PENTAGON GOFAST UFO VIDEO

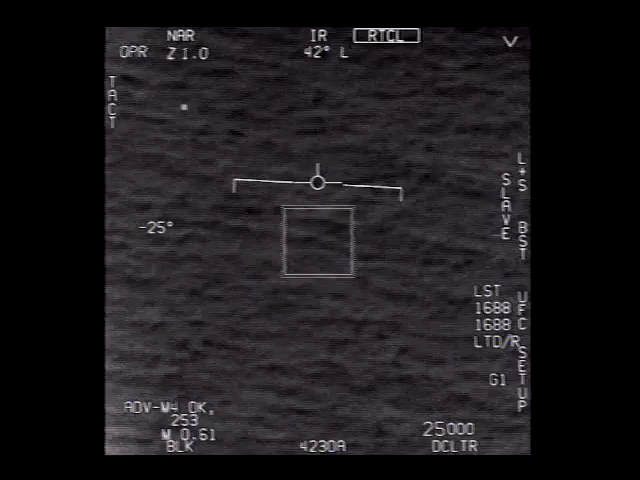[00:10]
Tickle 6-1 Tango Roger, Roger. Oh, got it! Roger, there's troubleshooting
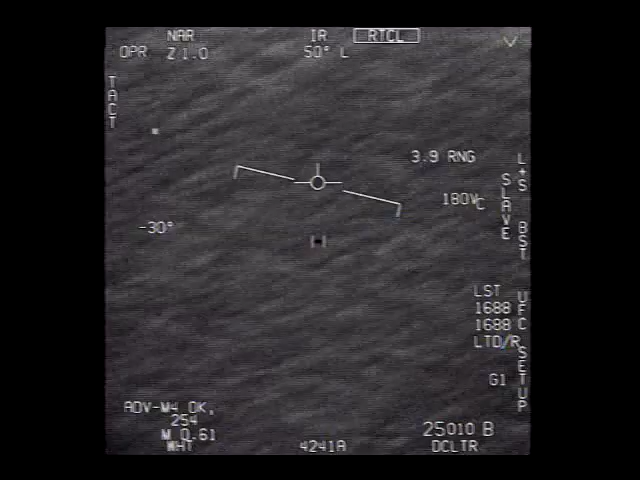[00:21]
Can you box moving target? No, I took an auto track. Oh, okay. Oh my gosh, dude. Wow, look at that, man. Look at the fly.